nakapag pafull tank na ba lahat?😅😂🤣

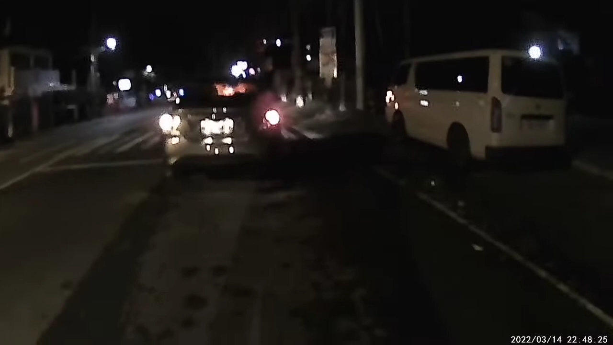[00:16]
Sa ngayon, nandito tayo sa Unos Fuel.
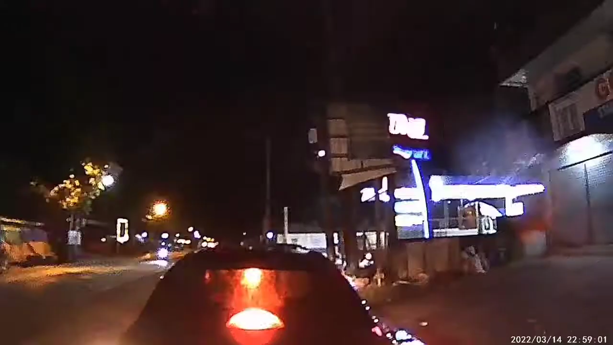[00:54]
Tatlong kotse pa nasa unahan ko.
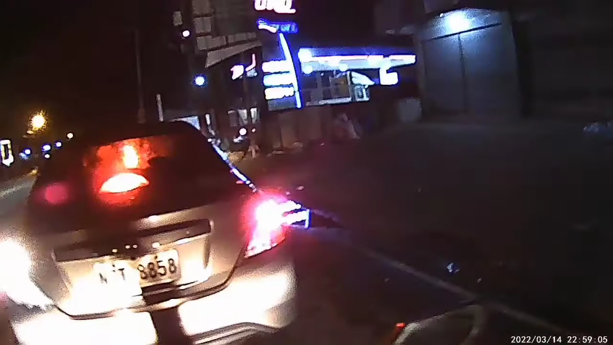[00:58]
Tsaka isang forward. Time check, mag-alas 11 na.